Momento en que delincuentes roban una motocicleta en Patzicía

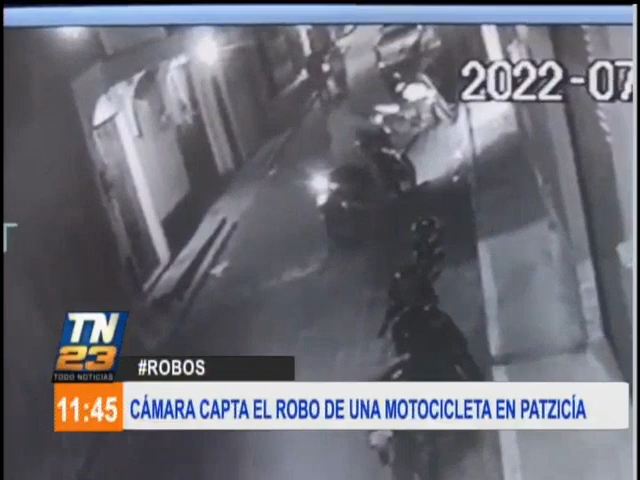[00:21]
Vea lo captado por una video de cámara de videovigilancia en el área de Patsicía, en Chimaltenango, en donde con total desfachatez actúan estas personas. Un sujeto que es captado cuando está robando una motocicleta, esto sucedió en horas de la noche aproximadamente a las 23 horas de ayer domingo frente a un domicilio en la zona 3 del referido municipio del departamento chimalteco.
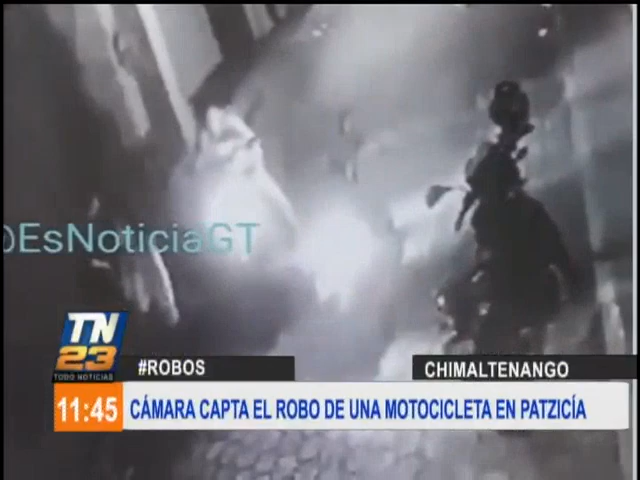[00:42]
También vemos cómo logran su objetivo de llevarse consigo el vehículo, pues que lamentablemente al momento que se da cuenta su propietario ya no estaba. Lo único que logran dejar como una evidencia es este video que queda captado en estas cámaras de videovigilancia. Y aunque pues fue en horas de la noche, las autoridades están tratando a toda costa de utilizar esto para identificar a la persona que se robó la motocicleta.